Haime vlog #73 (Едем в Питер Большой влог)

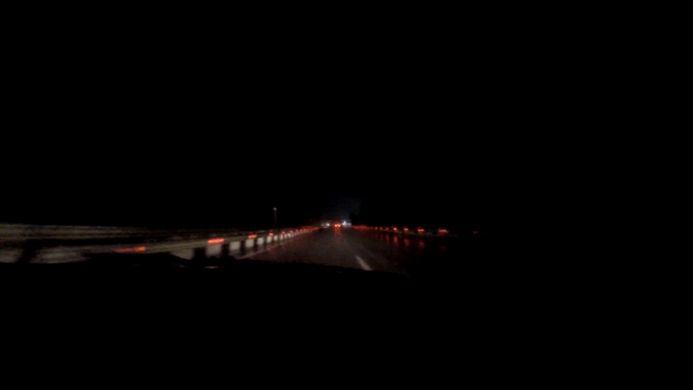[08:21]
Продолжение следует... Я не знаю, видно чинить или нет, но у нас здесь экономия света.
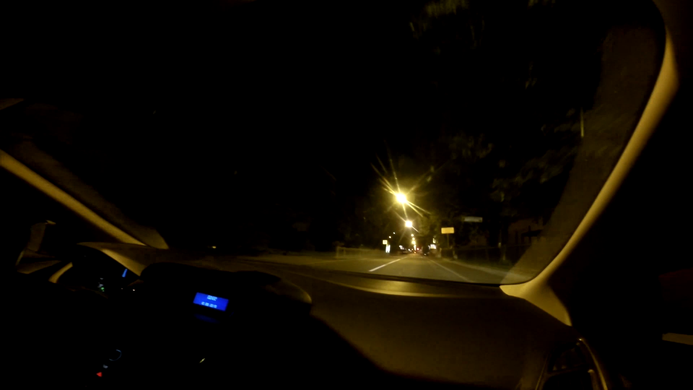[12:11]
Такой симпатичный райончик. Тоже старые дома.